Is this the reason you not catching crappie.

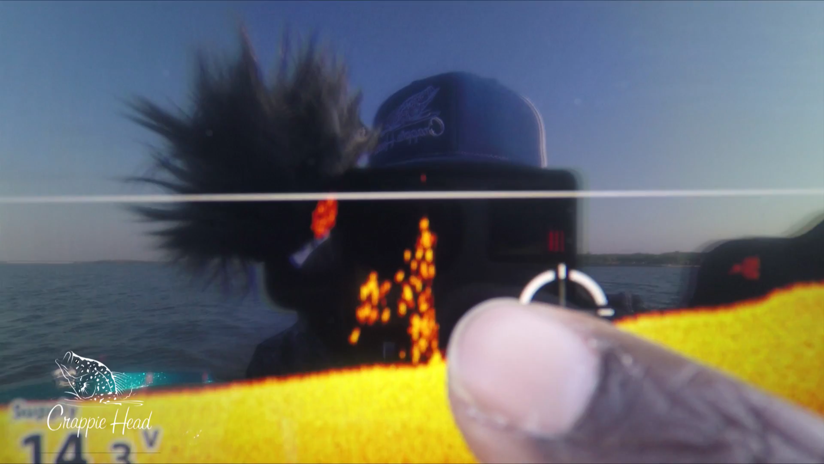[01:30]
All those little dots, get that off screen. All those individual dots right there,
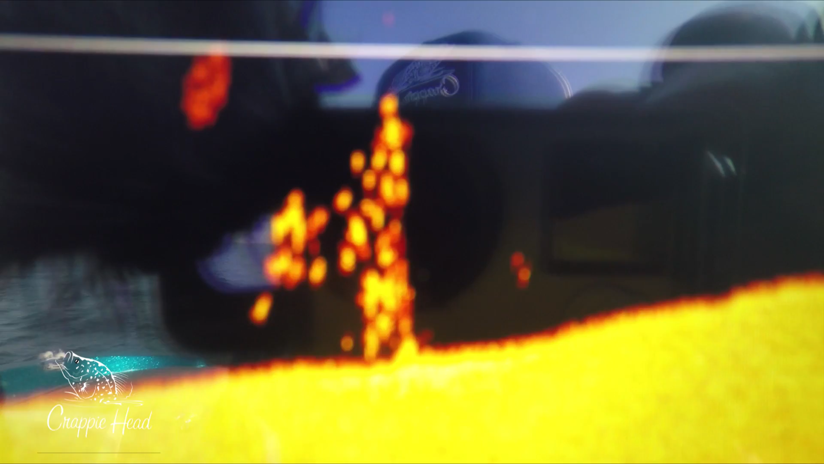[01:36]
outside of a pile, that is what you want to see.
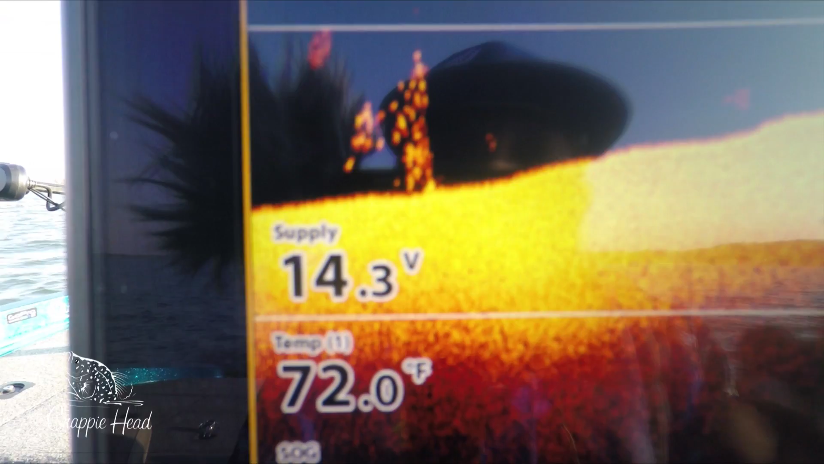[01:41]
On screen: water 72.0°F
That's not a ton, but those are some good size, nice quality fish. All right, when you scan it, you want to go as slow as possible.
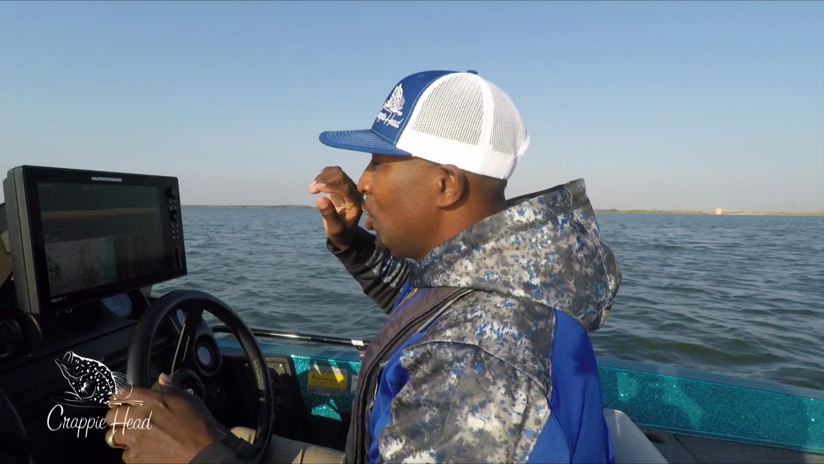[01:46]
Oh, I came across something. Look at this, guys. I got to show y'all this.
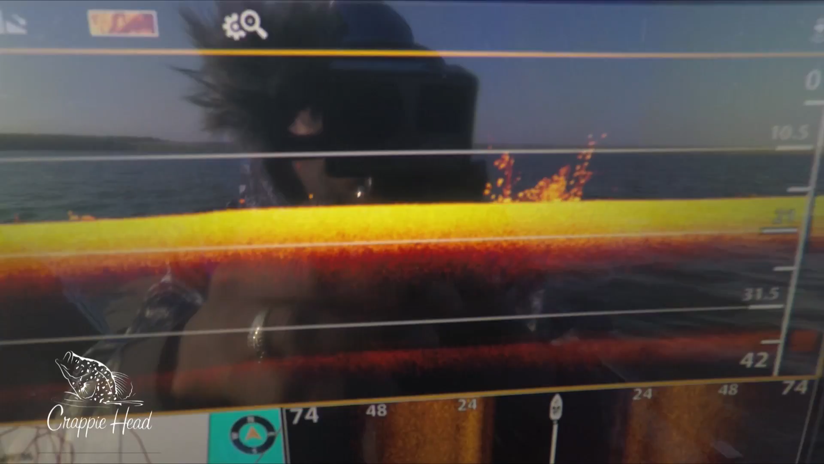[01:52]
That is ideal of what you want to look for. Let me blow it up, Mike.
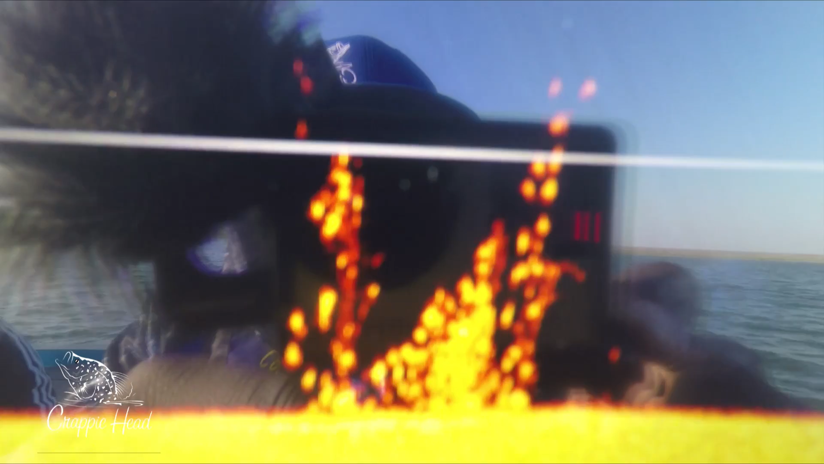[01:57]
Look at all those dots. Those are biggins, too. I mean, those are doozies. Maybe some doozy pluses off in there. But that's what you want to see.
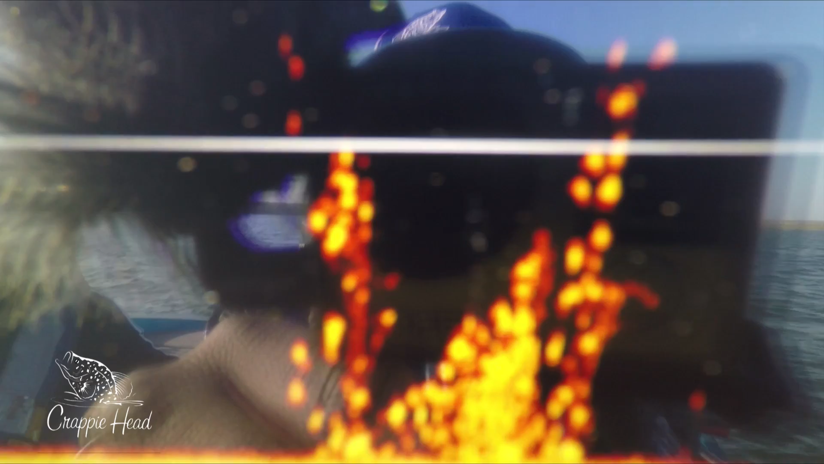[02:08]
You want to see them separated dots all clustered in there.
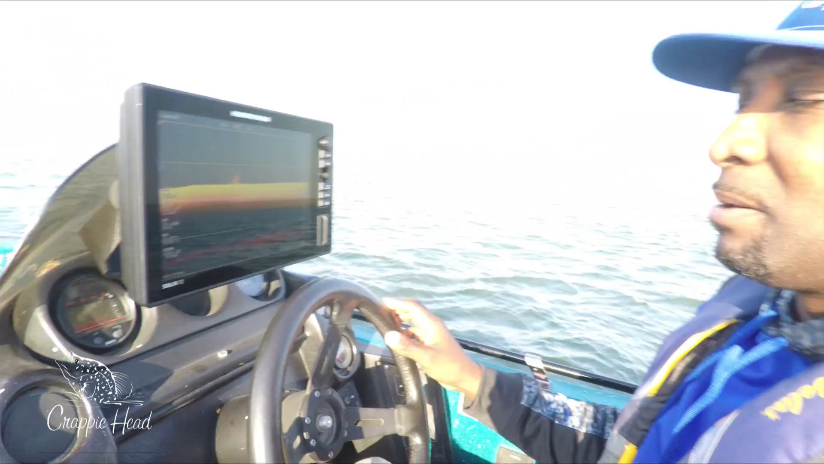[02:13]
And like I was saying before that brush pile interrupted me, you want to go as slow as possible. That gives you the best chance of accurately marking your spot when you throw your buoy.